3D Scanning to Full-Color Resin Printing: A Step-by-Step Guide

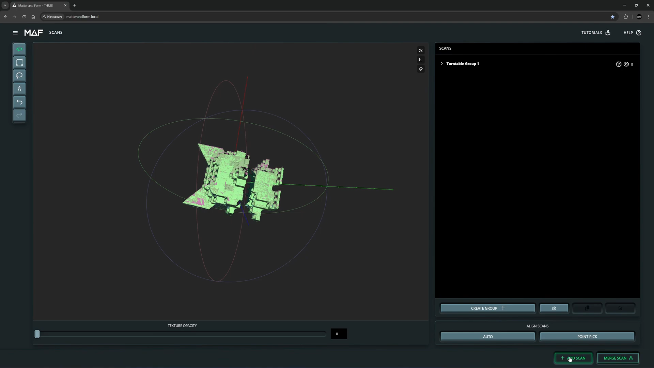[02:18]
to click on add scanned i'm going to flip this this orientation without refocusing so i can start scan now
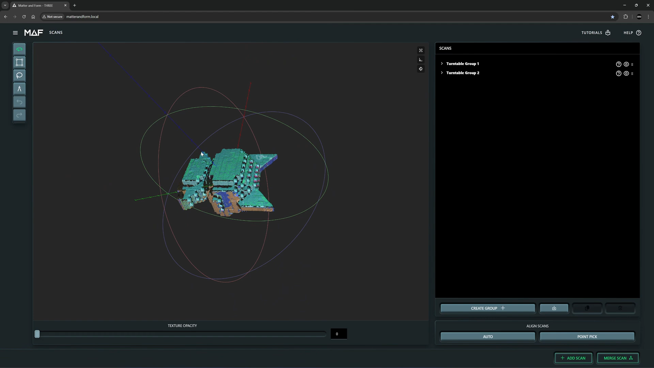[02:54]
more scan I'm gonna create a group and put the first two scans in the same group so
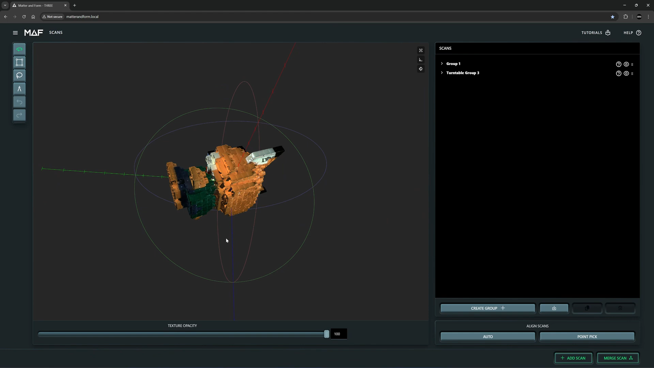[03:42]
all we need next I'm going to move this third turn table into the same group this will be white